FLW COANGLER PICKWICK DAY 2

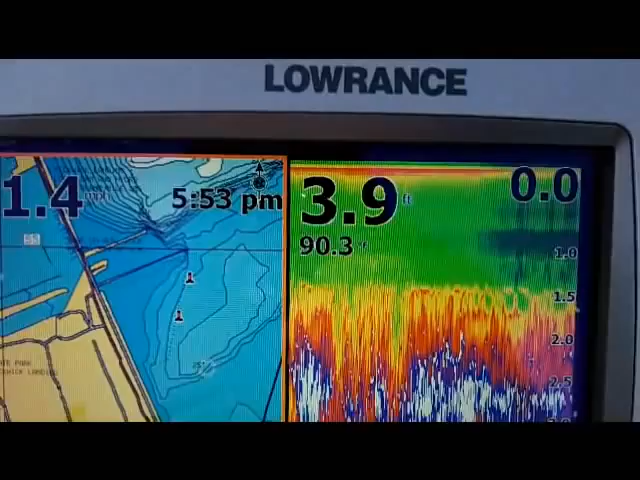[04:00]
On screen: depth 3.9 ft
In the evening and I want you to take a look at that water temperature right there. Under the 3.9. 90.3 degrees.